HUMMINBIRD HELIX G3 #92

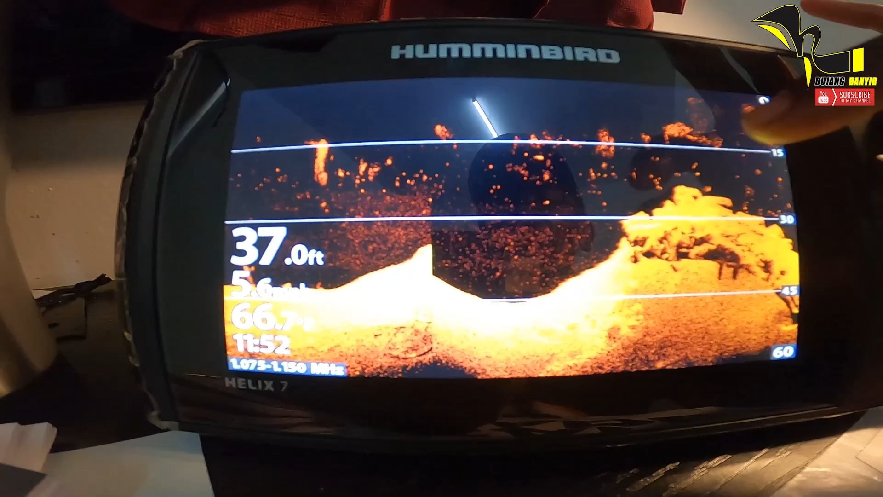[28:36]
On screen: depth 37.0 ft
aku tak pernah tengok sepanjang hayat duduk dalam sauna dia amat laju dan
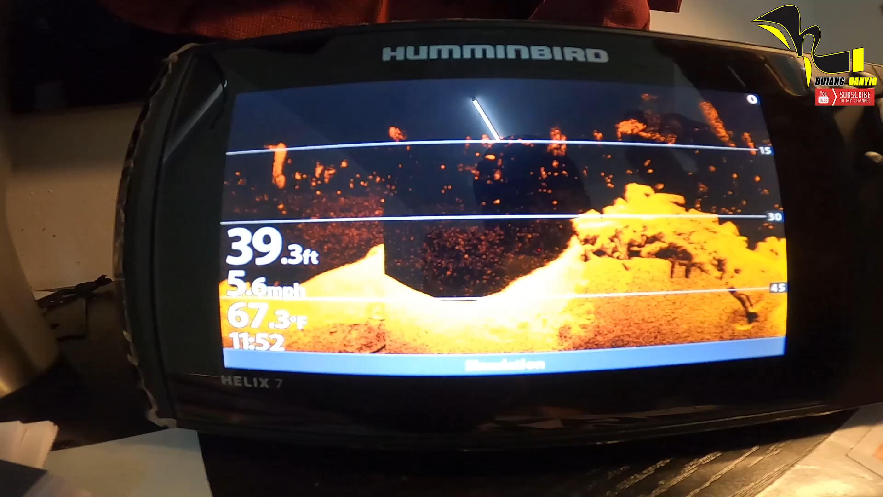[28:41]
On screen: depth 39.3 ft, water 67.3°F, speed 5.6 mph
kat sini atas-atas noise ni merupakan backfish yang
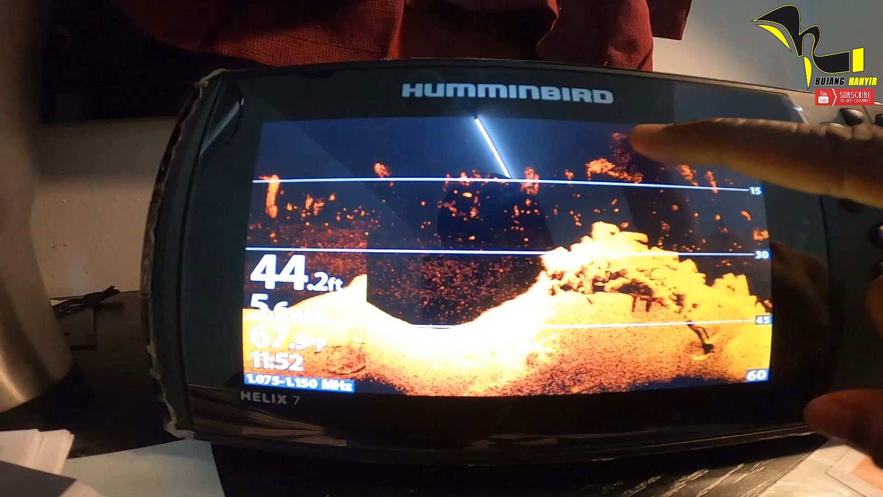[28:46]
On screen: depth 44.2 ft
betul-betul solid ataupun banyak jadi dia akan berkumpul
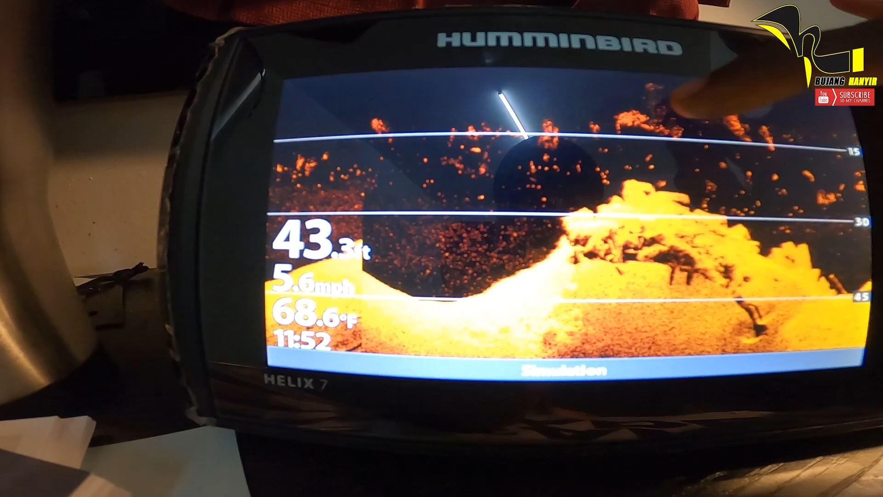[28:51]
On screen: depth 43.3 ft, water 68.6°F, speed 5.6 mph
kau akan nampak macam bitik-bit takkanlah struktur duduk atas ni
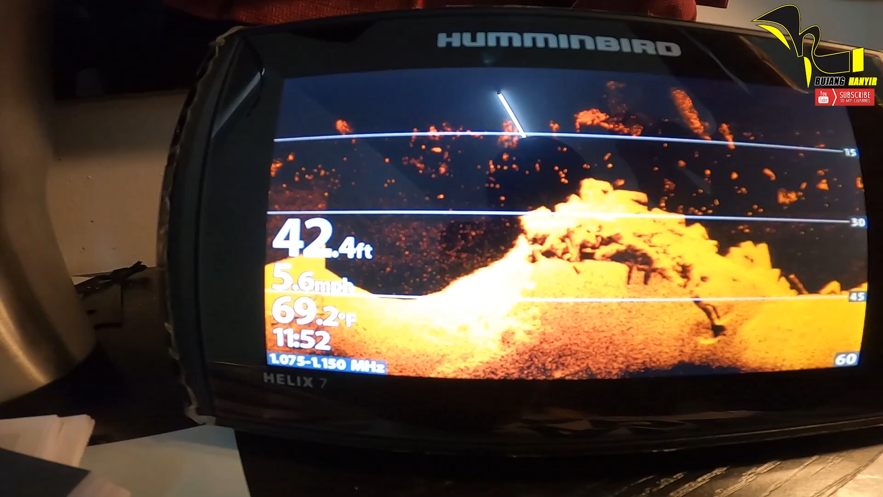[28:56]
On screen: depth 42.4 ft, water 69.2°F
betul bukan tapi kalau kau tengok pada bawah ni merupakan struktur batu-batu
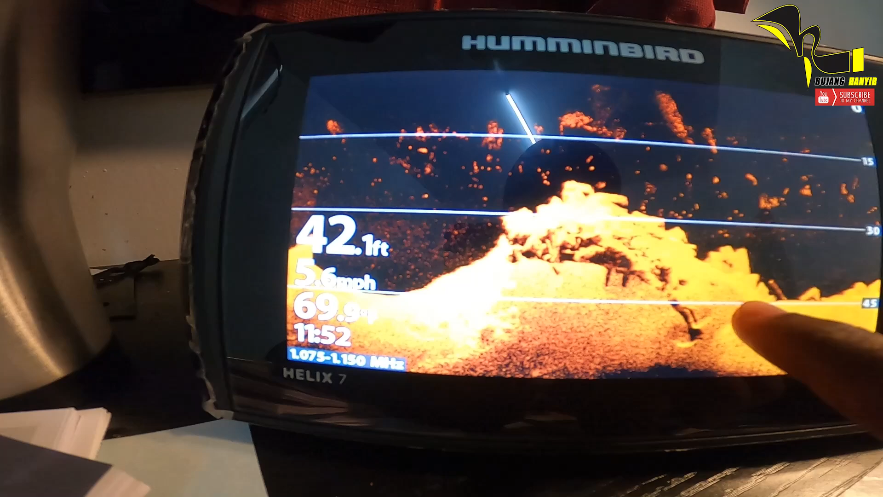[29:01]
On screen: depth 42.1 ft
dan kat sini nampak sebatang ni macam kayu ni